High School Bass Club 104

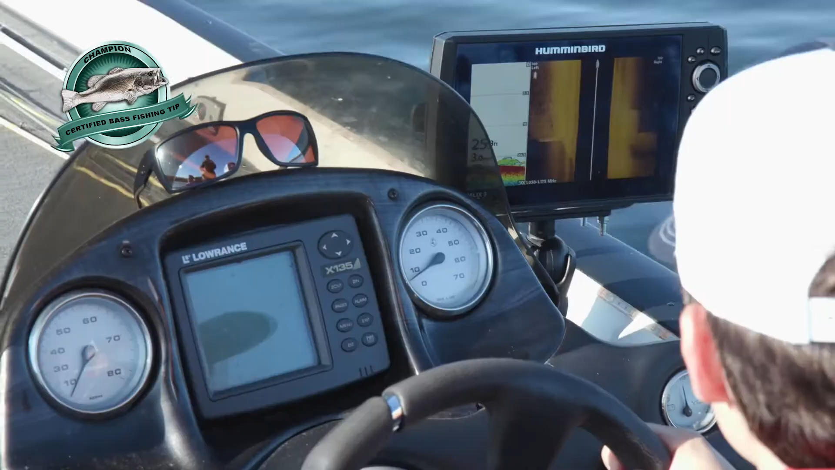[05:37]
I can use my electronics to see what's underneath the water, what I can't visually see with my eyes.
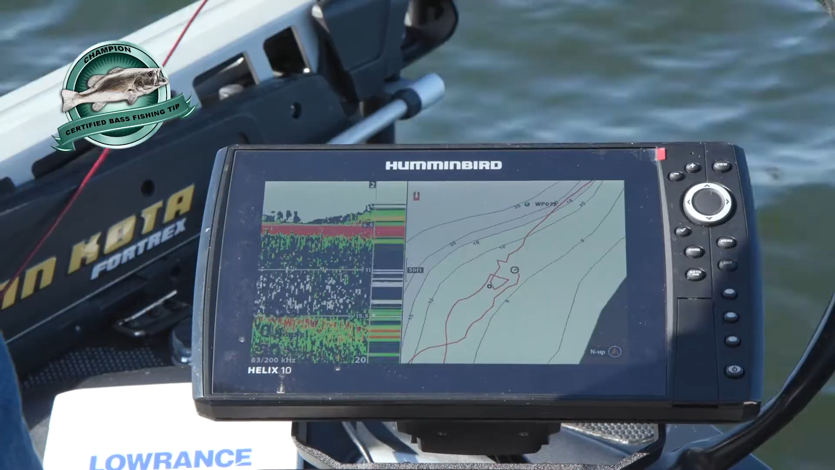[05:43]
I have down imaging, which shows me what's right beneath the trolling motor.
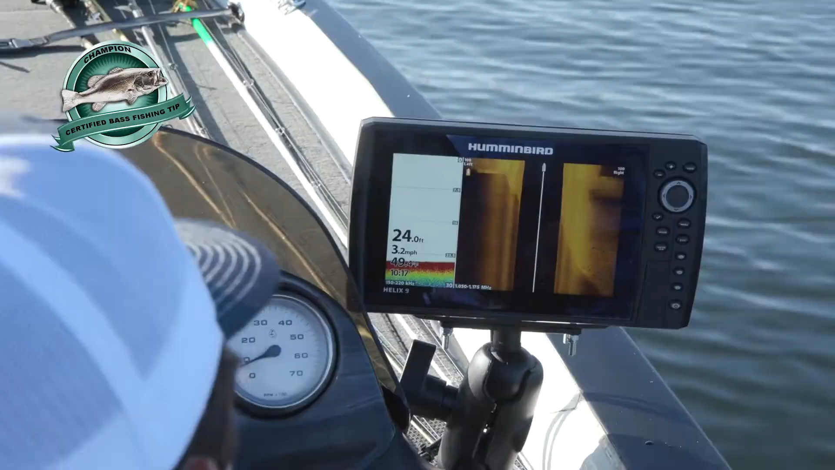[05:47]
On screen: depth 24.0 ft, speed 3.2 mph
And then side imaging, which shows me what's 100 feet to the right and 100 feet to the left.